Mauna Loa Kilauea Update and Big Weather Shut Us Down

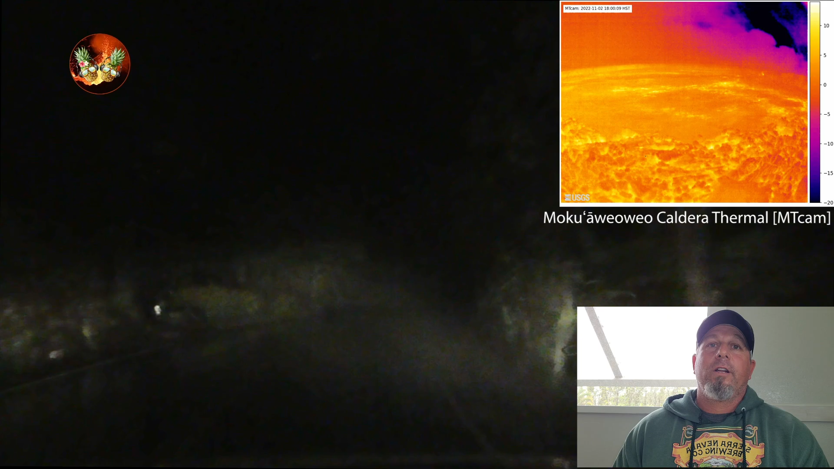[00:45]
41 earthquakes in the last 24 hours. Nothing happening up there.